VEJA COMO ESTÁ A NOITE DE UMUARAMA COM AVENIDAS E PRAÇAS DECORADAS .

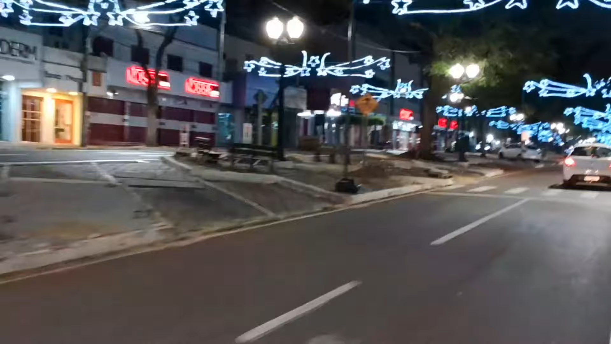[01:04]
Olha aí, trazendo para vocês aqui essas decorações.
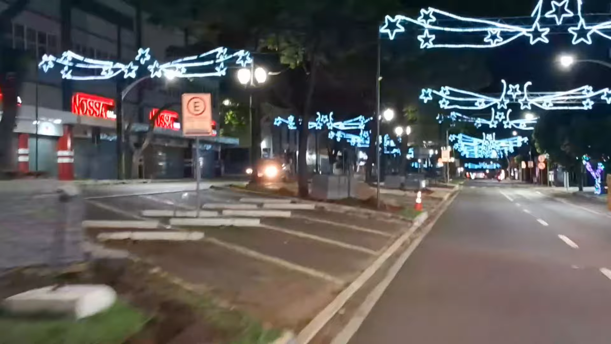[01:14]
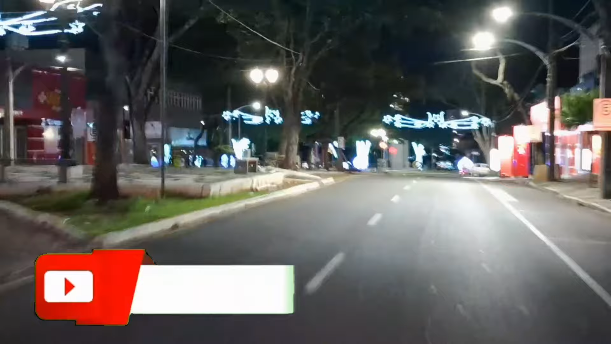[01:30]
Chegando aqui na Praça Santos Dumont.
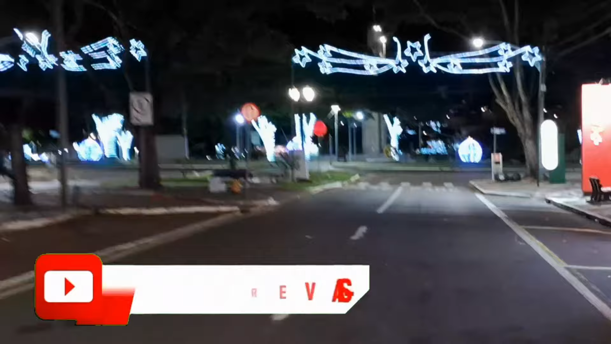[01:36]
Olha aí como que está, pessoal. Praça Santos Dumont.
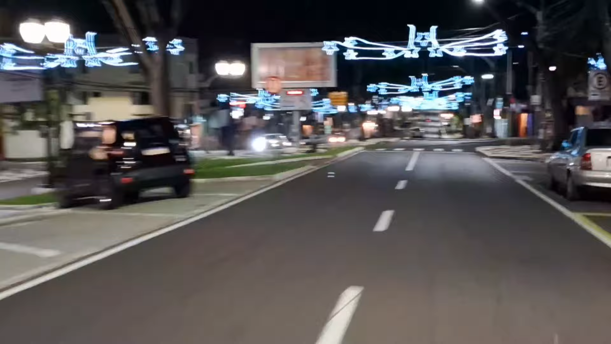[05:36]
Pessoal, olha como ficou essa decoração aqui, ó.
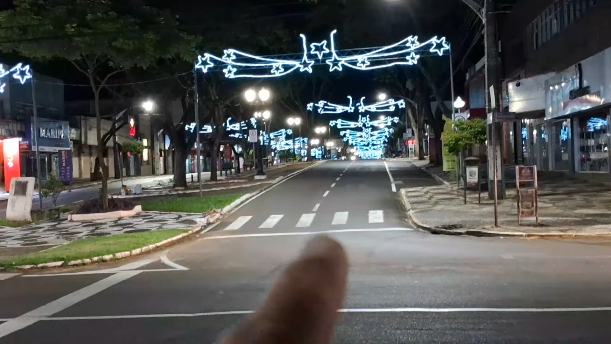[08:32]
Segue aqui, vai direto, segue. Aqui vai direto para rodoviária velha.